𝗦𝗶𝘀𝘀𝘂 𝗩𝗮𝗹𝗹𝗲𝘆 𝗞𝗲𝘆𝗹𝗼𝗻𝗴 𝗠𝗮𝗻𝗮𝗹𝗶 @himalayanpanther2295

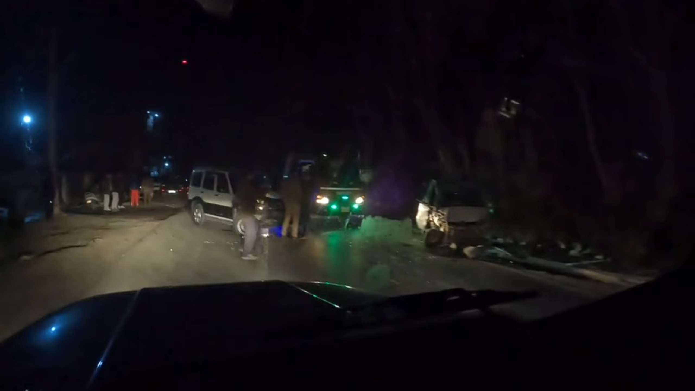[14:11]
اور سکورپیو کے بیچ میں ہوئی بھیشن ٹککر آئی ہوب دونوں گاڑی کے پیسنجرز اور ڈرائیور سیف ہوں گے اور بیلڈ کوالٹی آپ دیکھ سکتے ہیں نینو کی کافی اچھی ہے سکورپیو کافی زیادہ ڈیمیج ہے